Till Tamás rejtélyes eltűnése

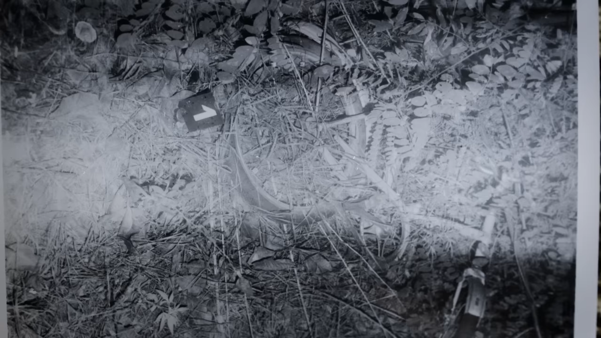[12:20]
a kék bicikli még mindig ugyanott volt, ahol a férfi hagyta, csak ezúttal a fa alatt a bal oldalára dőlve.